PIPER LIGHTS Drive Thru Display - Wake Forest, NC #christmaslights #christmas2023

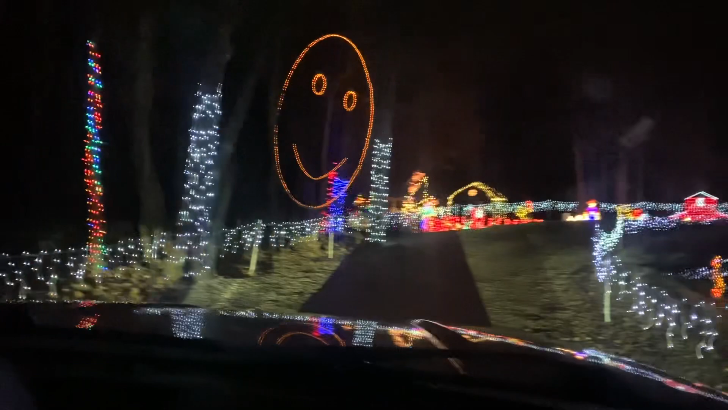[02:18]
There's a pretty big pond up here. Go right around that way. See, and there's the pond. Look at all this stuff.
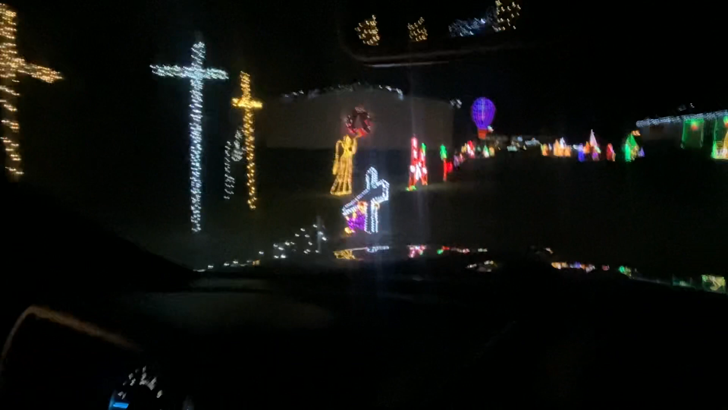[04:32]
See it down there, guys? There's some praying hands there. That's cool. I didn't see that the first time around. Mom. What, baby? Did you see it out there? I did see it. I missed that the first time, but I see it now. There's a sand castle right there. What else do we have on this side? Santa's up on top of the roof.
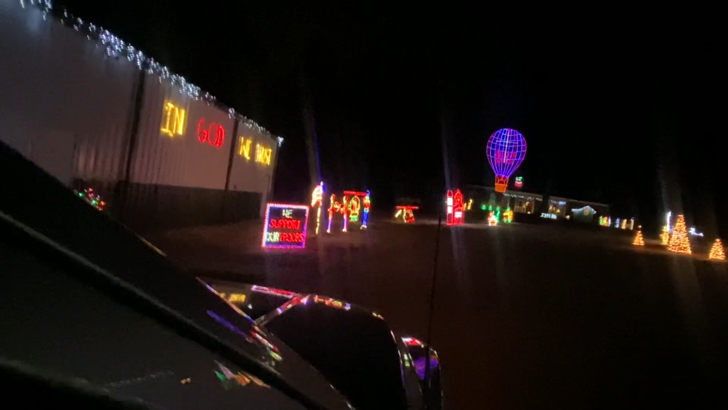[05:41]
Yeah, that says exit. That's just telling you how to get out. That's cool. They've got the American flag there. Helicopter. Look at that hot air balloon. That's cool.